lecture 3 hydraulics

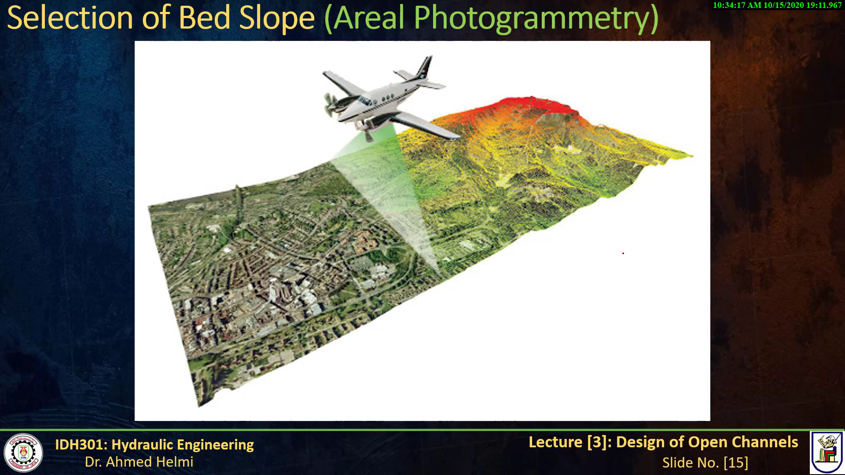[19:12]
زي اللي انتو شايفينها دي الوحة دي color coded كويسة عندي هنا المنسوب هتلاقي الألوان دي تعبر عن